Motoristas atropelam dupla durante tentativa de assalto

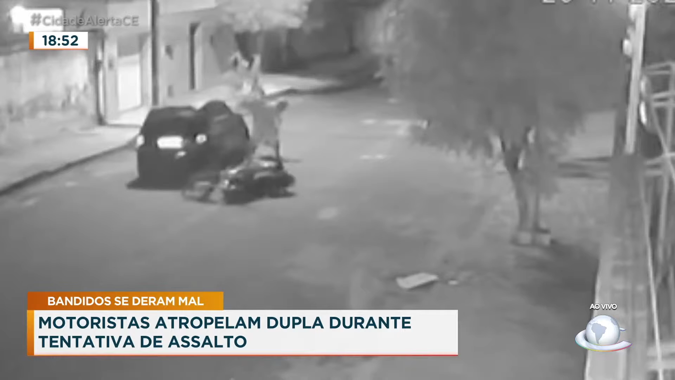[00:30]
Olha aí, ó. Pufo. Pufo, atropelou, hein? Logo em seguida aparece outro carro. Vai vendo, gente, olha aí, ó. Olha aí, ó. Rapaz! Olha isso. Põe de novo, produção. Esse aí estava parado. Quando ele percebeu, ele foi pra cima, ó. Pufo, derrubou a moto, passou, empurrou eles. Esse aí tá sentindo a perna, ó. Mas levantou a moto. Vem outro carro, ó. Ele tenta assaltar a jovem. Olha aí, ó. Olha aí, ó. Rapaz, olha isso que tá acontecendo aqui na nossa cidade.
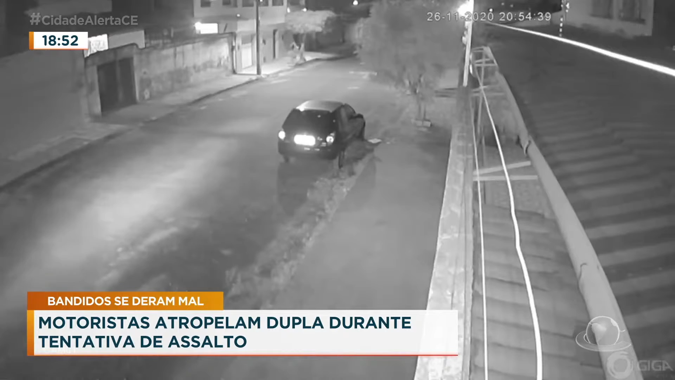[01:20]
O carro, o segundo veículo que atropelou aí, né? Olha, o primeiro que atropelou foi esse. Primeira tentativa deles de assalto foi esse. Tá vendo ele sentindo aí a perna. Agora, ele iria pra cima daquela jovem que estava passando.